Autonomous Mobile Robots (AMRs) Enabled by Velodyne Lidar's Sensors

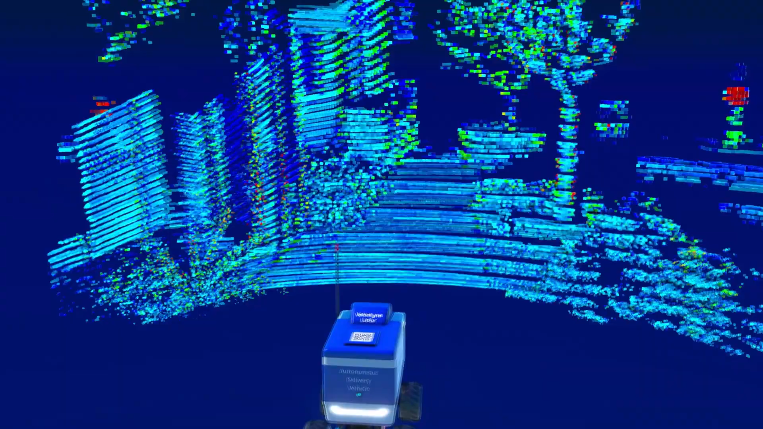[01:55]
Whereas LiDARs, they throw out their own light which can penetrate much
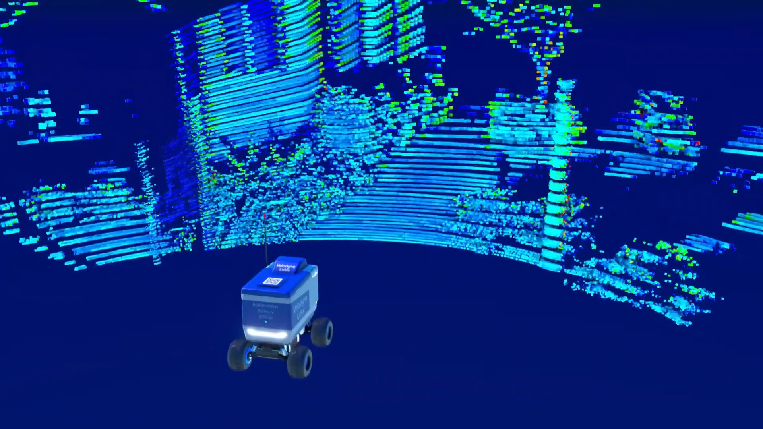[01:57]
longer in the rain and fog and that's the reason we can see much better with 3D LiDAR. And compared to infrared,
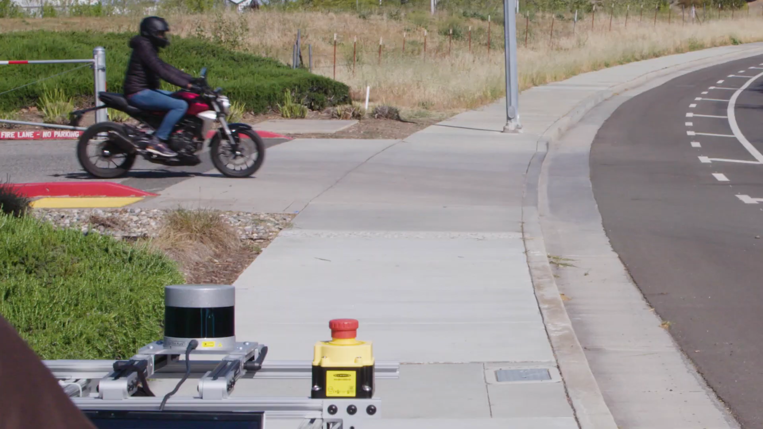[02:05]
our LiDARs deliver significantly better perception because it produces precise measurement data that generates a higher resolution,
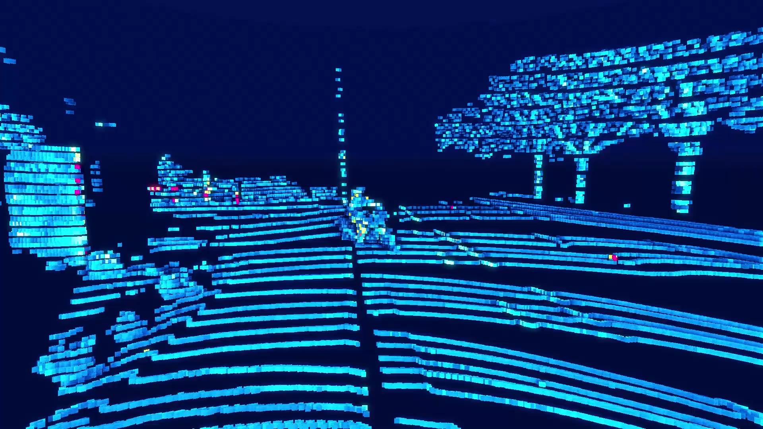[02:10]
real-time 3D image at much longer ranges.